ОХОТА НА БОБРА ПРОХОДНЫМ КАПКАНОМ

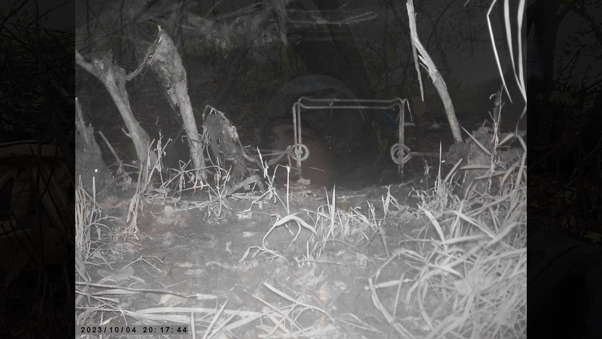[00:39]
была, друзья, сработка В данном месте стояла фотоловушка и было видно,
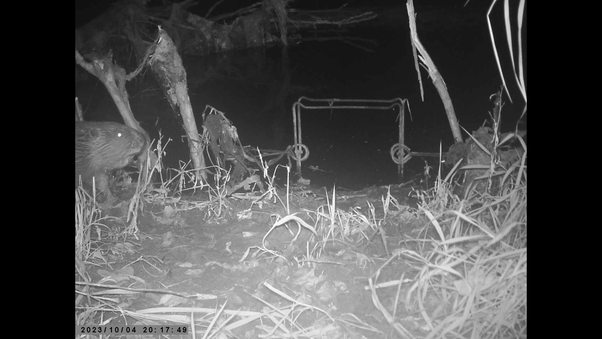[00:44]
что очень крупный бобр пришел на данную постановку После 90 секунд съемки фотоловушка прекратила снимать Потому что для нового включения ей было нужно новое движение А на это она уже не реагировала Возможно подумала,